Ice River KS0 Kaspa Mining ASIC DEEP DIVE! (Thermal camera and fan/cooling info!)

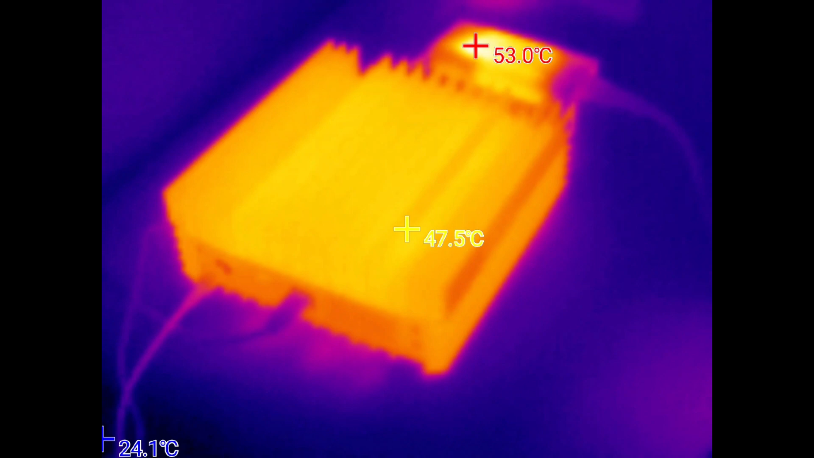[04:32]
On screen: spot 47.5°C, max 53.0°C, min 24.1°C
so for these tests i left the internal mini noctura fan speeds alone and
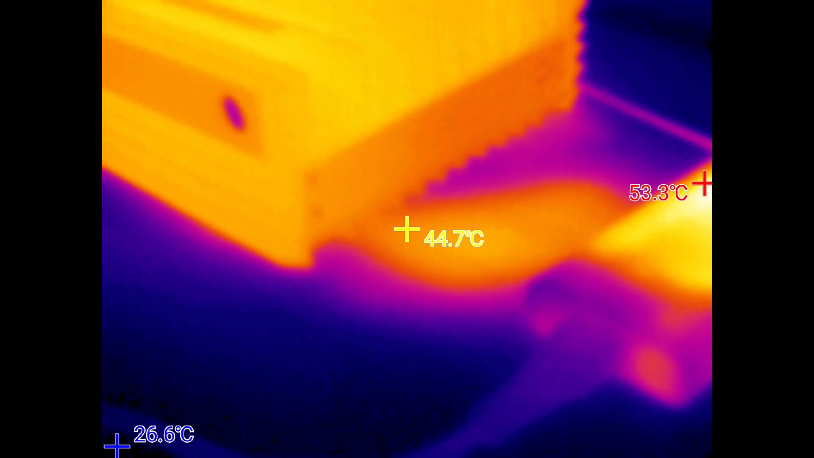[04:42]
On screen: spot 44.7°C, max 53.3°C, min 26.6°C
i removed my infinity axial 1238 fan for exactly 30 minutes and then had the predator re-inspect my ks0 and damn i mean look at how hot that power
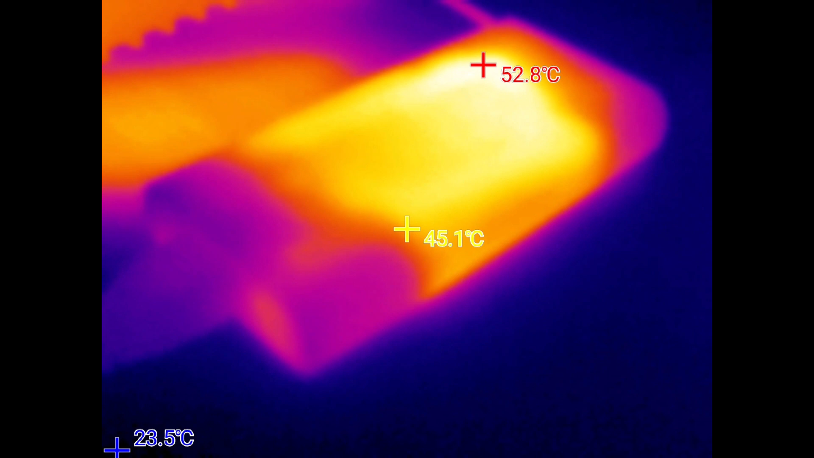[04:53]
On screen: spot 45.1°C, max 52.8°C, min 23.5°C
supply gets it's reading about 55 degrees celsius that's 131 degrees fahrenheit not cool literally i have mentioned this extensively in my other videos and posted it on twitter and stuff be careful guys some of these power adapters run really hot um that's morning just be careful know
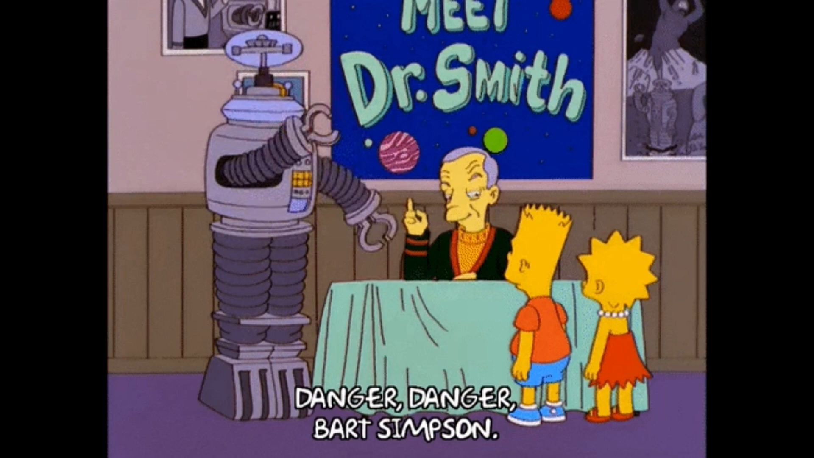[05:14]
that your power supply might run really hot um okay so the surface of
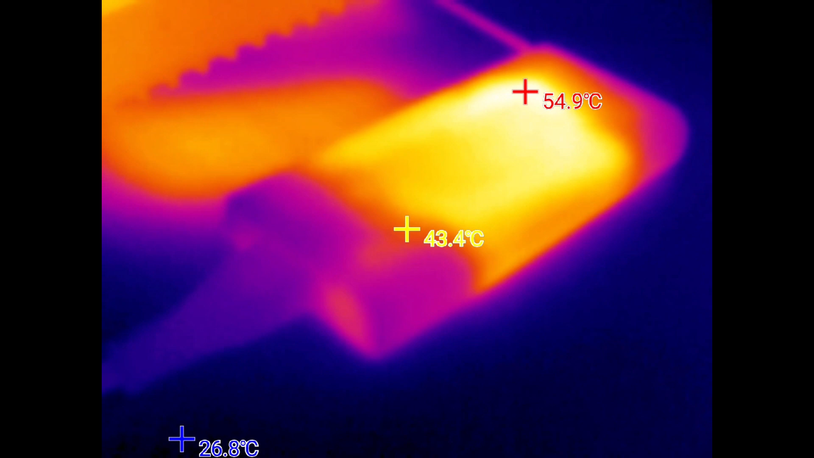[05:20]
On screen: spot 43.4°C, max 54.9°C, min 26.8°C
the heat sink itself is running um as hot as 49 degrees celsius huh i wonder if you could
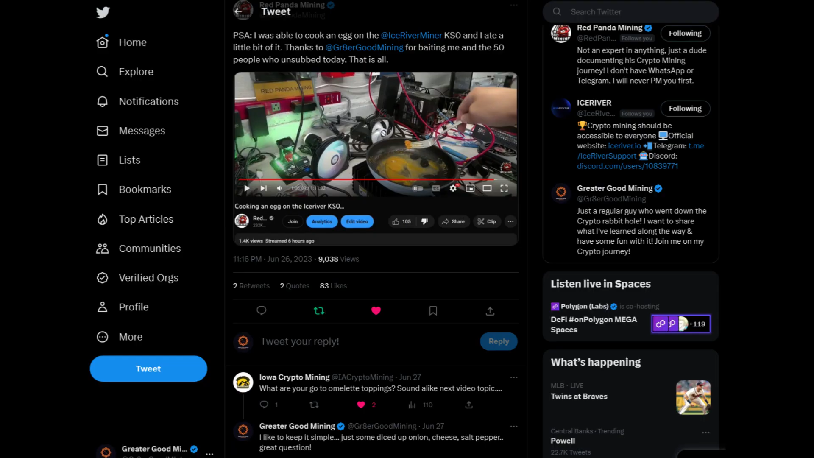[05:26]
like cook an egg on this thing or something maybe i'll ask red panda mining what he thinks
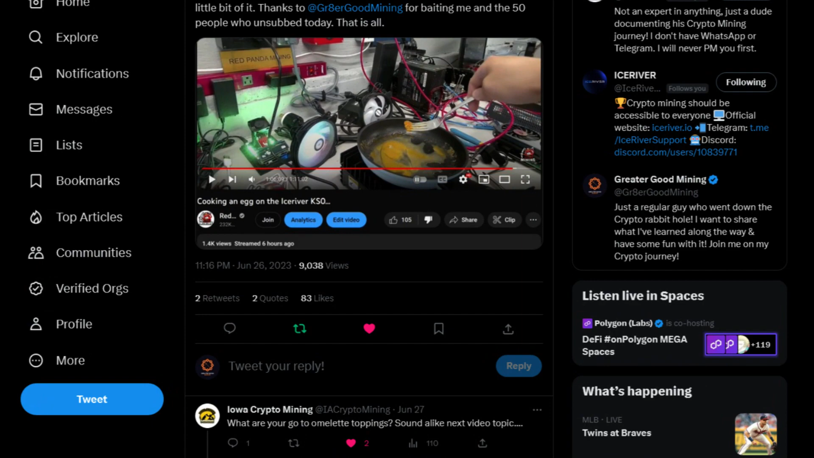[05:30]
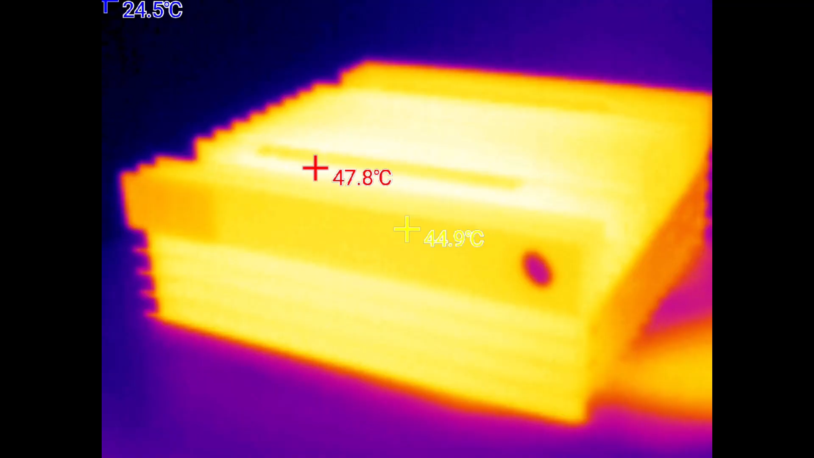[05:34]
On screen: spot 44.9°C, max 47.8°C
all right all right anyway so 49 degrees celsius
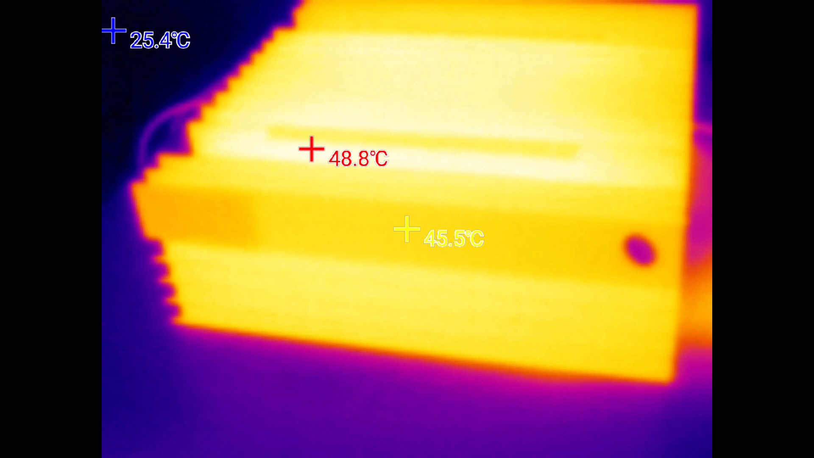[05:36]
On screen: max 48.8°C
is about 120 degrees fahrenheit pretty damn hot um okay so now let's look at the temps in the web gui
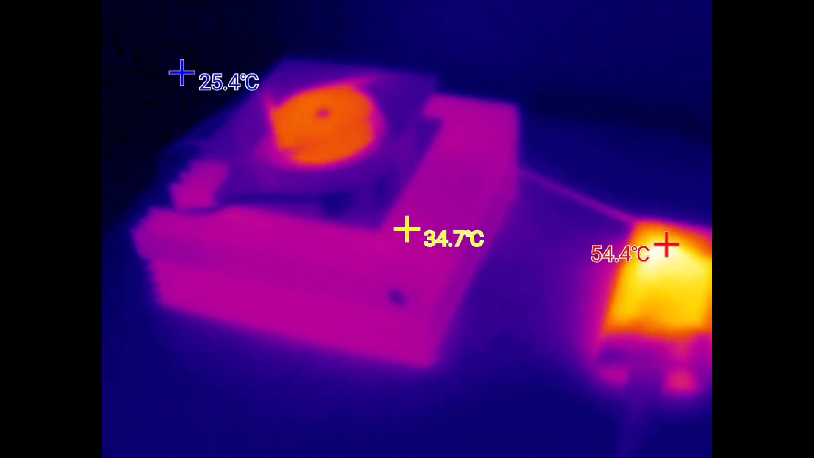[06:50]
okay so check out here what the predator is trying to tell us about the fans facing up when
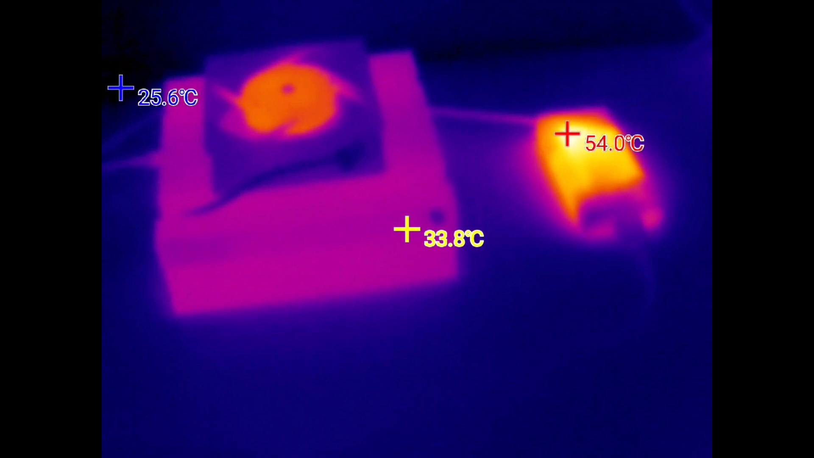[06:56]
we look at the surface temps on the heat sink when the predator can actually get himself aimed properly at the damn
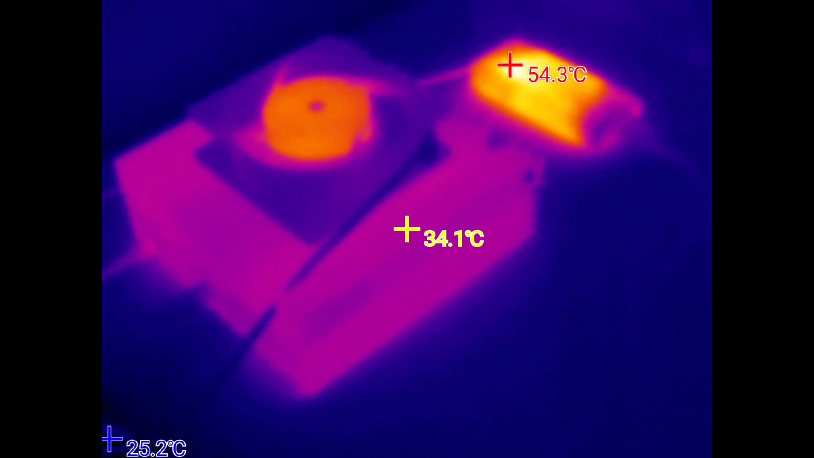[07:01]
thing you can see that the heat sink surface temp is about 34 to 35 degrees celsius
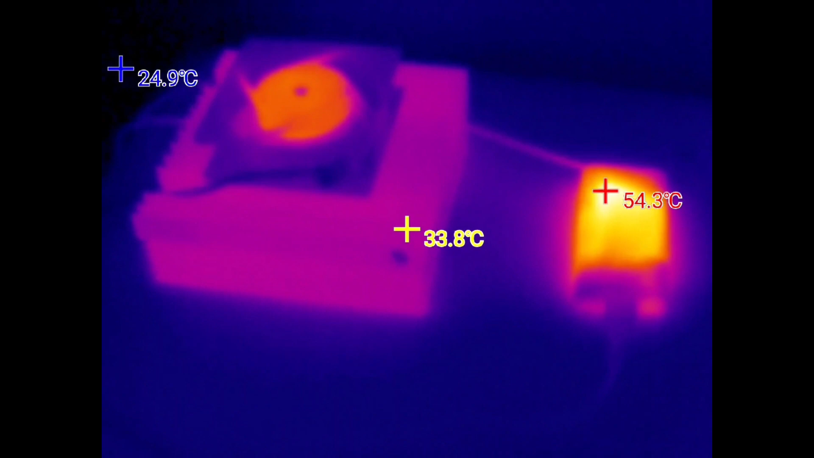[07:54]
degrees celsius or 130 degree fahrenheit temperatures on my power adapter not digging that and neither is the predator okay last but not least my favorite position let's